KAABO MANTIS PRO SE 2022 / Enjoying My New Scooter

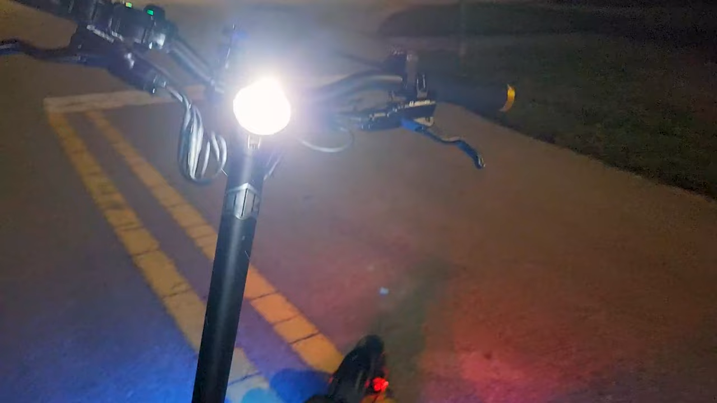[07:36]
It has perfect headlight, but the light is blue and the red with the brakes light, it just looks so amazing.